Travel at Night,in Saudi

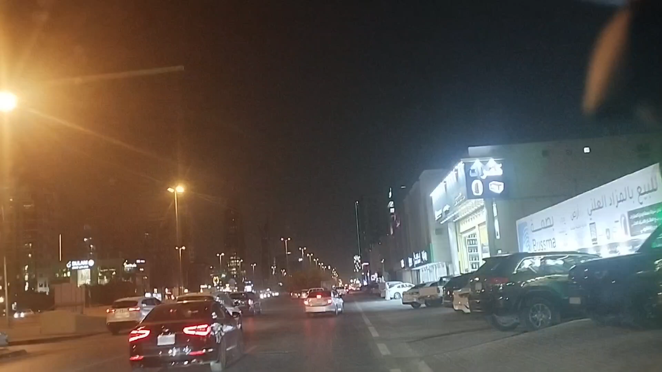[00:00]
Good evening to everyone, guys. Ngayon, katatapos lang ng party sa kaibigan ng aming alagang makulit. Pauwi na kami sa bahay kasi bukas may pasok-pasok naman sa school. Okay, guys, ito po yung Saudi Arabia paggabi. Napakaliwanag ng daan, napakaliwanag ng mga building. Sana all.